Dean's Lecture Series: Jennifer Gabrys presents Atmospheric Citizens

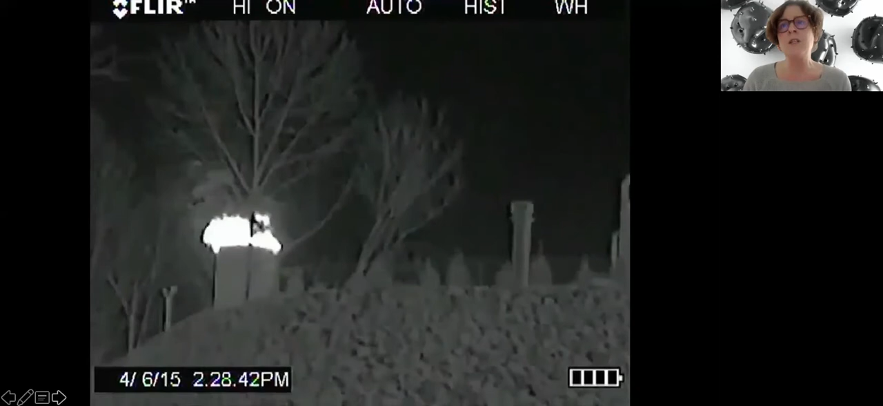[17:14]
However, when full operation, the FLIR thermographic camera exposes significant drifts of methane, VOCs, benzene and other gases that are often leaking from gas infrastructure.